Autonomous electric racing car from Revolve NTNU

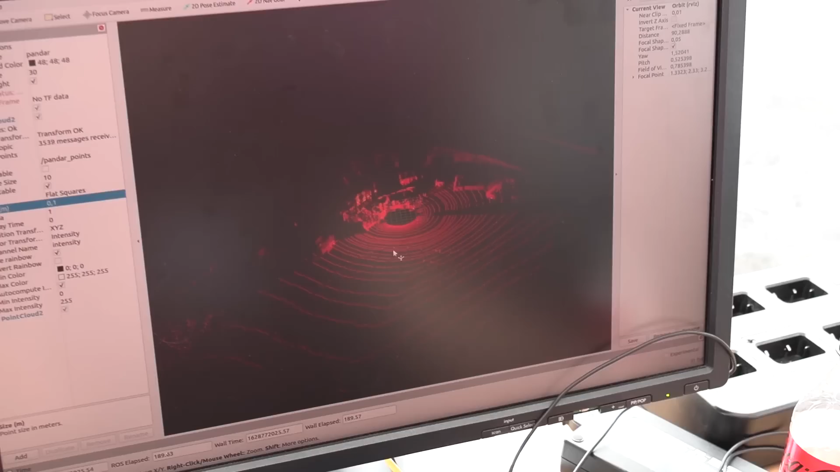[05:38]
Yeah. So right now you're seeing the basically live LiDAR point cloud map.